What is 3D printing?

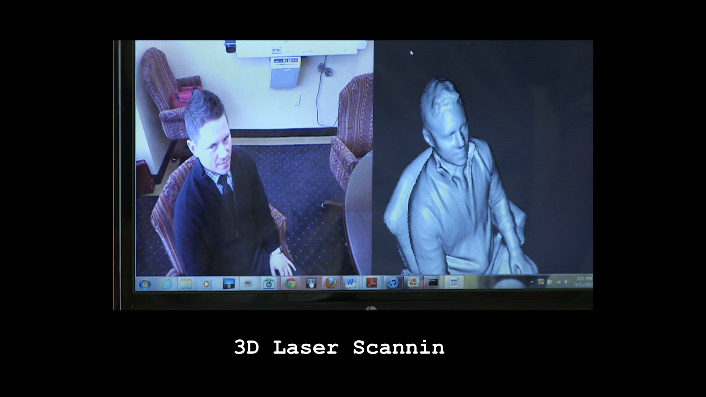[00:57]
The 3D printing process begins in one of two ways by digitizing an existing object with a tool such as a laser scanner or building the object in specialized computer-aided design software.